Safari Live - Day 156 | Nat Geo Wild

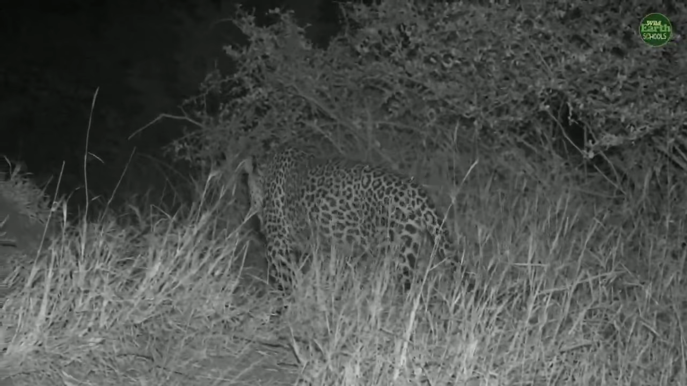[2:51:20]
The leopard is up. Let's find out where he's going. See if he's going to the kill. That will be just wonderful. So we're going to reposition, or he sat down. But either way, I think a better position than he was.
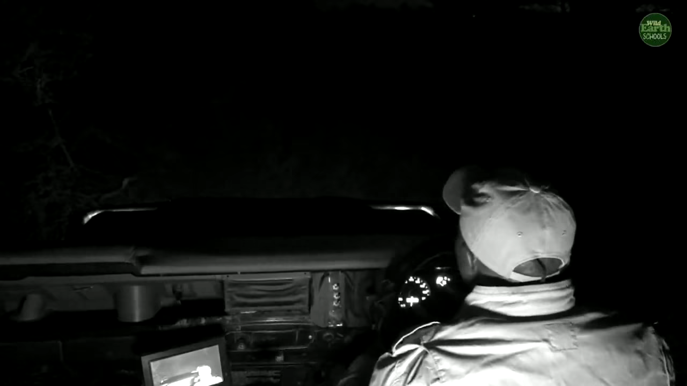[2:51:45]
Look, look, look, look, we've got a baby hippopotamus. Remember how we were just talking about how that they might struggle in the deep water when they're new? Now, this is a teeny tiny little hippo.
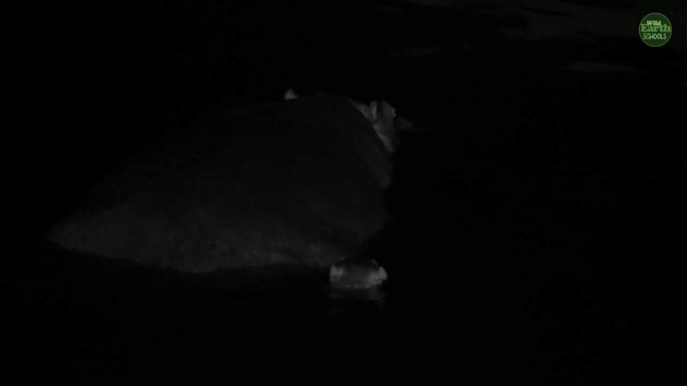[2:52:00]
This is very new. Oh, it's so sweet. Look at that, trying to hang around near mum, not going too far away.
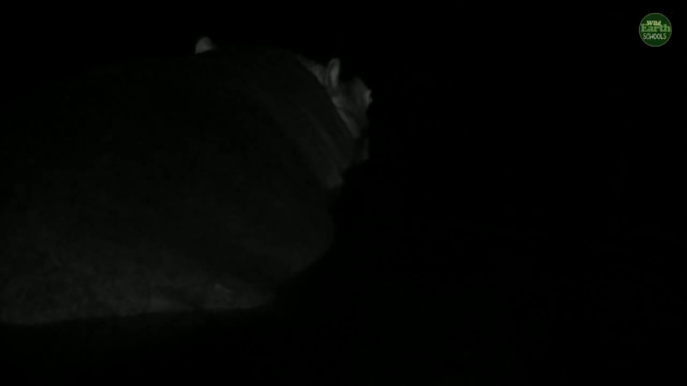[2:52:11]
That's so amazing. Oh, shame, but it's having to bob up and down. I think the water over there is even too deep for it. But eventually, it will get big and strong enough.
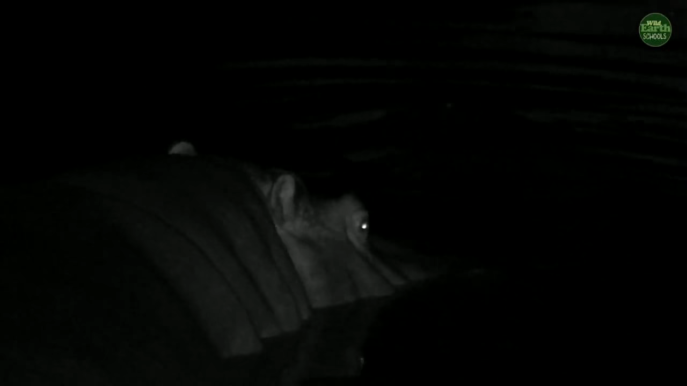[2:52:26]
Now, Friska, yes, hippos will sleep in the water.
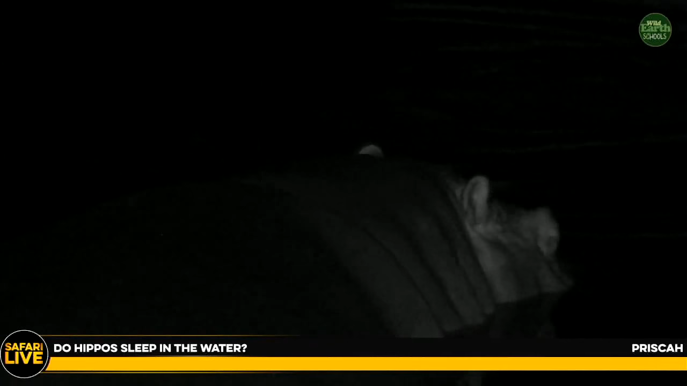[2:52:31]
They have their naps during the day. That's their favorite time to sleep in the water.
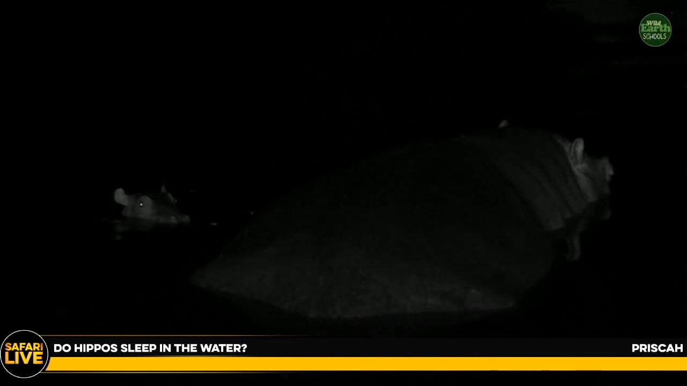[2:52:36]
It's because hippos actually spend more of their time at night moving around than they do during the day.
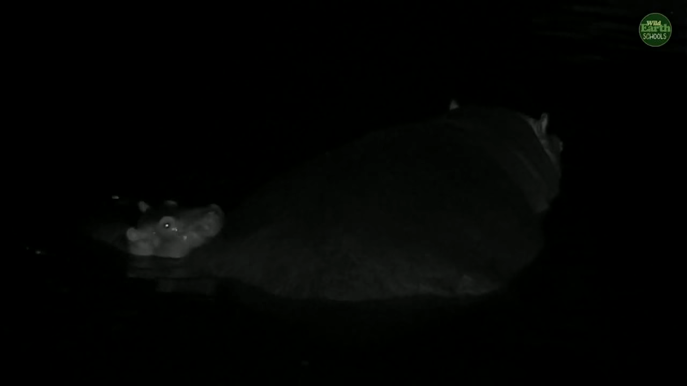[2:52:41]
So during the day is when they rest. So soon, this big mama hippo is going to have to climb out of the water so that she can go and eat. And that little hippo is going to follow her. I don't think she'll be going too far away. Not while it is so young. I think that's very young. Maybe only a few days old to a week old.
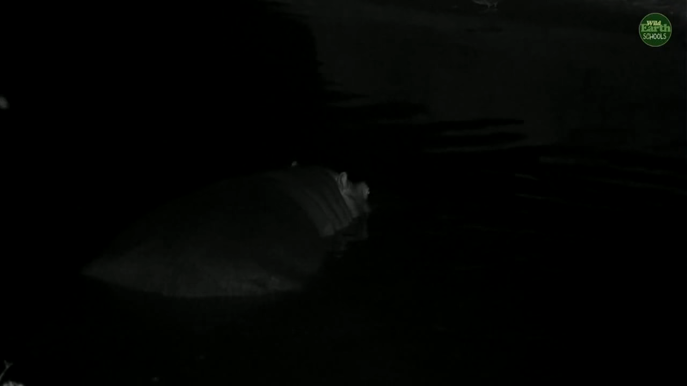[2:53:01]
It's very excited that, look at it, it's adventuring around. It's so cool.
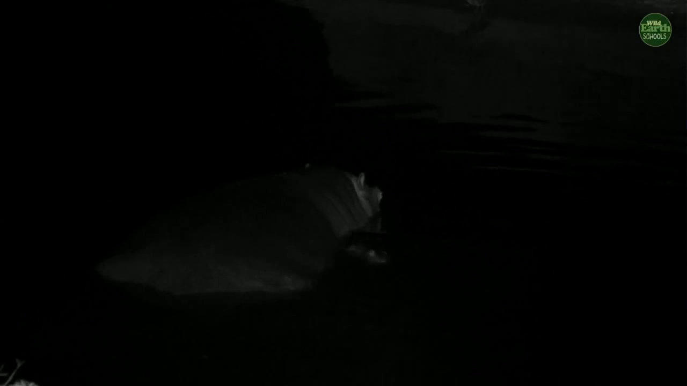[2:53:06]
Oh, I think it wishes mom was in more shallow water.
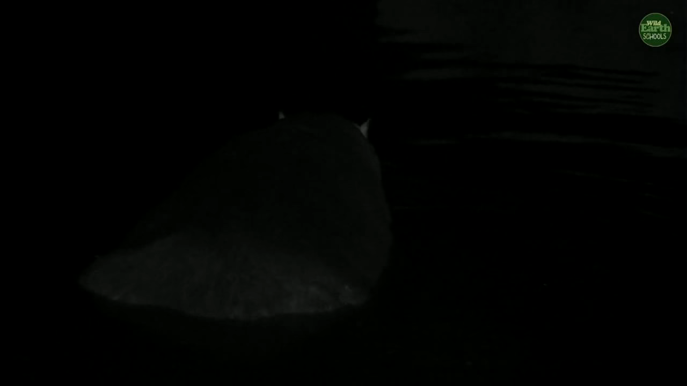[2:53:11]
Now, Domenzo, you've asked if a baby hippo has a special name. They're called calves. Hippo calves. So like you would call a baby calf.
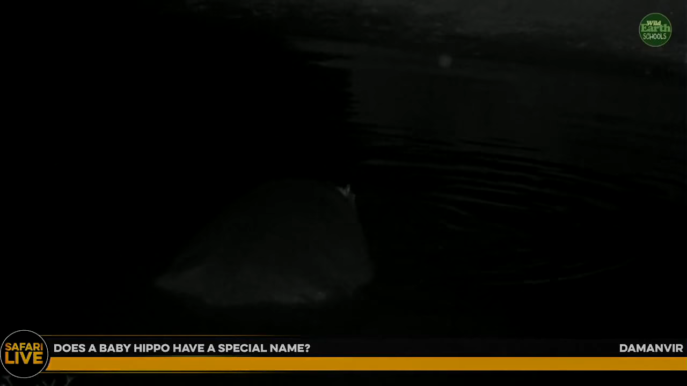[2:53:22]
Look, it's trying to jump up onto mom's back. Mom's too big. And you can see how shallow the water is there, because she's sitting down on her legs at the moment. So it's very shallow. But it just goes to show you how small that baby is. Shame, it's so cute. It's so excited. And now I've completely forgotten the question. What was the question again, Kirsten? I was going to tell you something and then I got distracted by its cuteness. Oh, the baby hippo's name. But you know what I like to call them? When they're this old, I like to call them a potamus.
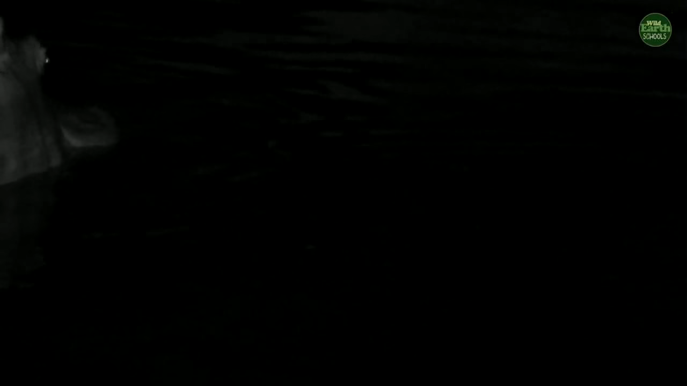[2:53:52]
And when they get to as big as mom, then they turn into a hippopotamus. But that's just what we like to call them, because they're so cute. They haven't quite turned into big, big dangerous hippopotamus just yet.
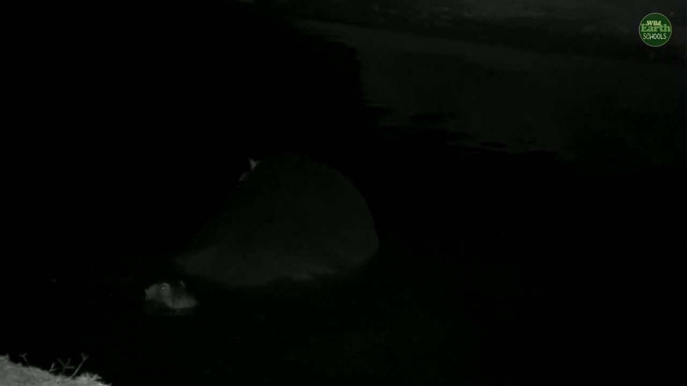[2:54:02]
Oh, shame. Why did you come out? So we can see you. Mom is very relaxed with us around here too.
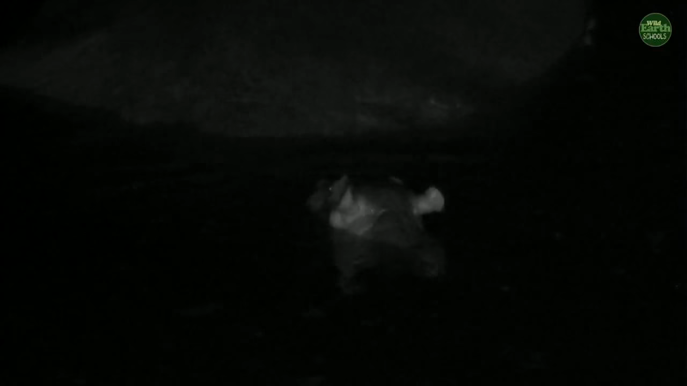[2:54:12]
Devani, now you've asked, how do those hippos hear with such tiny ears? Well, I suppose when they're underneath the water, they don't need to hear very well.
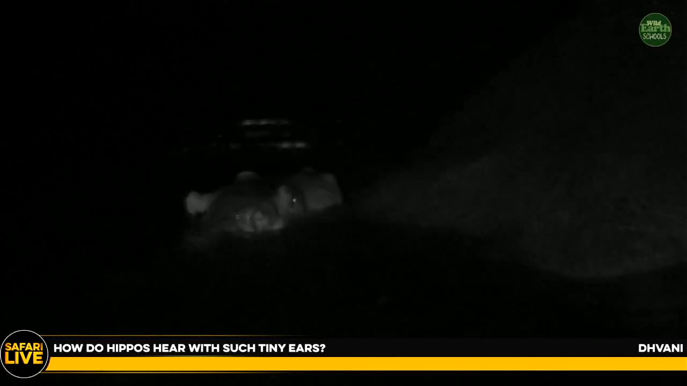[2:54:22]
And they do spend quite a bit of their day underwater. And it's quite cool the way that their ears, their eyes, and their head, not their head, their ears, their eyes, and their nose sticks out of the water all at the same time.
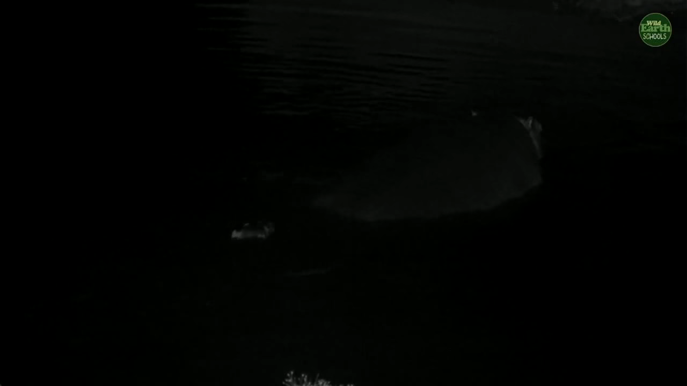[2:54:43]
So they can have all their senses out, so their sight, their hearing, their sense of smell, and then the rest of their body is hidden away. So they almost become invisible. Oh, did you see, Mom? Did you see what she did? She almost looks like she moved into maybe some deeper water so that that little one could climb onto its back. So they can hear perfectly fine. That's not a problem. That was very nice of Mom. Because now that little one might be able to rest its head on Mom's back. It's probably getting quite tired now. Going up and down.
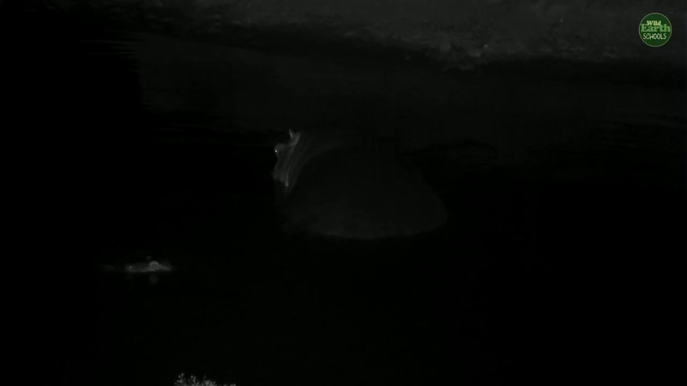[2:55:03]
Come on, Mom. Everybody else is out of the water. Let's go out of the water. Let's see. Where are you going to go? You're going to go to the shallow bank. Oh, it is too. Look there. It can stand. You see that? Now, when a little hippopotamus is born, it can weigh anywhere between about 40 pounds and maybe 100 pounds,
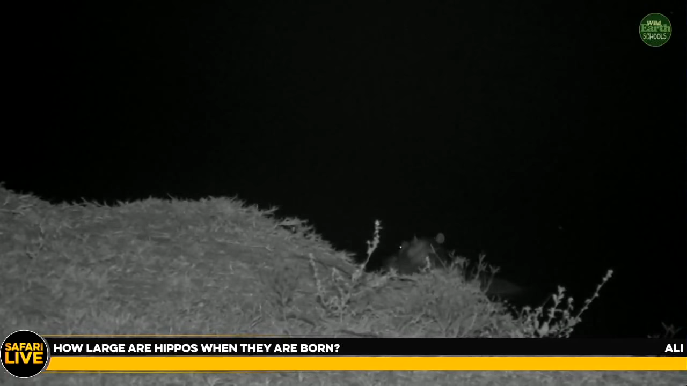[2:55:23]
somewhere around there. So they're so tiny in comparison to Mom. Mom can get quite big. She can weigh well over a ton. So she's a monster in comparison. But there we go. You see, Mom's walking now. That little baby can stand there, so it's probably quite happy. Look how tiny it is in comparison.
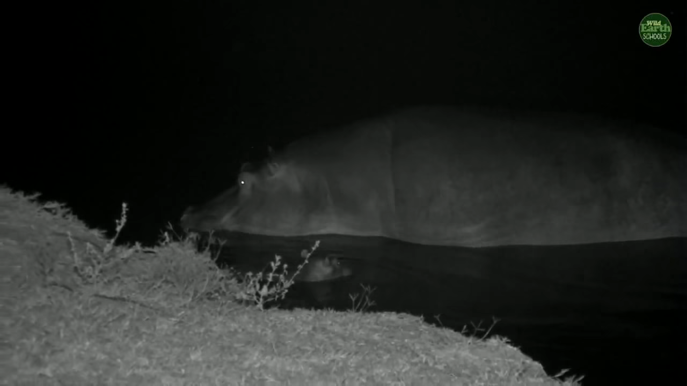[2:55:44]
It's got a long way to go before it reaches that big size. Just coming up to Mom for little nudges. Now, that little one is going to have to hold its breath when it wants to drink Mom's milk. It has to go underwater. But they learn that very quickly and how to do that. And I suppose that's all practice, because eventually a hippo is able to hold its breath and not come up for air for 6 minutes. Can you imagine staying in the swimming pool without coming up for air for 6 minutes?